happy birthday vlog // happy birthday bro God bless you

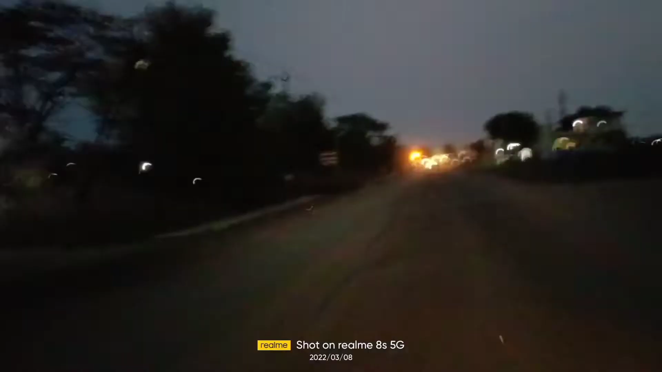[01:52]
असा रस्ता आहे मित्रांनो, होईल आता एक दोन तीन महिन्यात होईल चांगला रोड आमचा इथे, बी चांगला हायवे रोड होणार आहे.
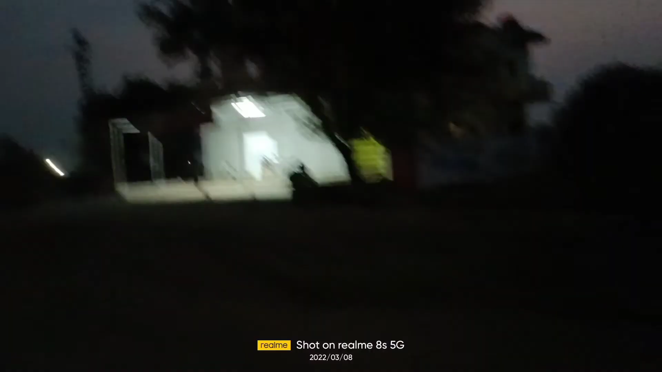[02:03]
हे आहे होंडा शोरूम मित्रांनो, आपण झालो गावाच्या आतमध्ये मित्रांनो. असं काय माहोल आहे गावात सध्या, अलीकडे तर काय फुगे भेटले नाहीत.
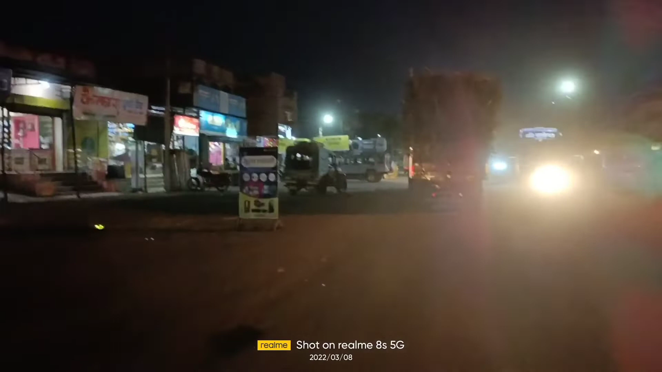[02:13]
आता आतमध्ये जाऊया, तिथं ट्रॅक्टर आहे, रोड खराब आहे.